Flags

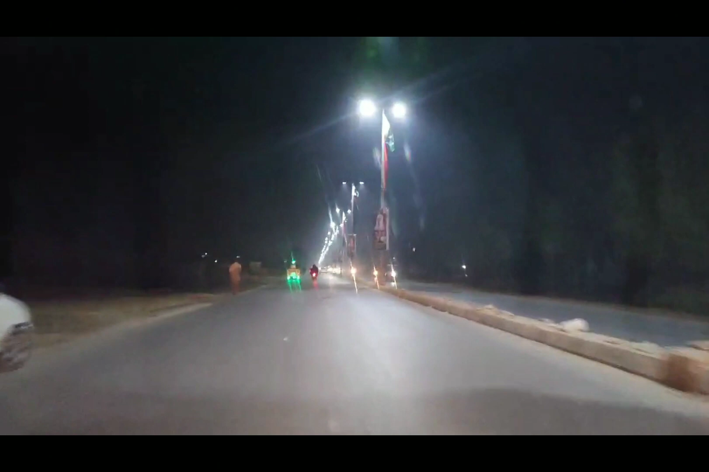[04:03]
یہ دیکھیں لاسٹ میں جھنڈے لگے ہوئے ہیں اور لائٹ بھی لگیوں پڑا دلکش منظر ہے تکیو نادری